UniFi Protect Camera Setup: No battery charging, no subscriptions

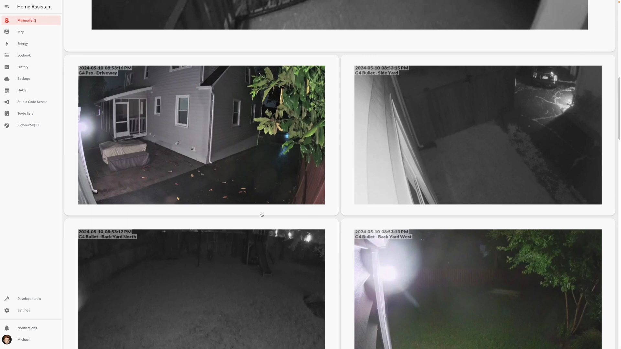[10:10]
I can see real-time camera snapshots on my smart home dashboard and click into any of those cameras for a live stream of the video and the audio.
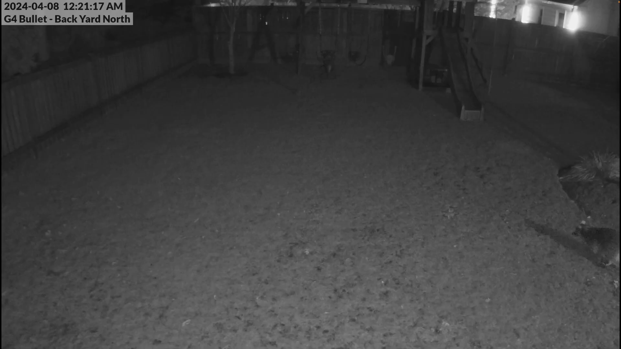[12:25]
A third example is deterring raccoons from digging up the yard.